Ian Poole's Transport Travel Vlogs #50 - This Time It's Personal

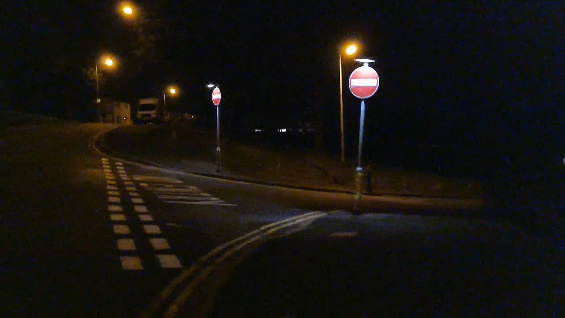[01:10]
And I don't know how much of this it'll pick up. Well, actually, to be fair, quite a bit.